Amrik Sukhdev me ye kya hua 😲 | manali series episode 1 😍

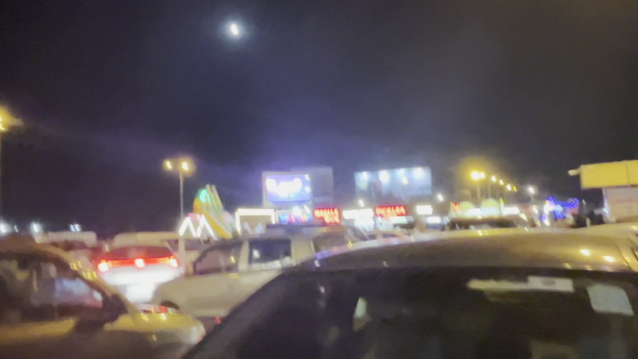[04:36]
वो देखो झूले हैं वहाँ पे, नंटू और मारा को दिखाएंगे तो बहुत वो आएगी, यहाँ इतनी भीड़ है, इतना रश है, बहुत रश है यहाँ।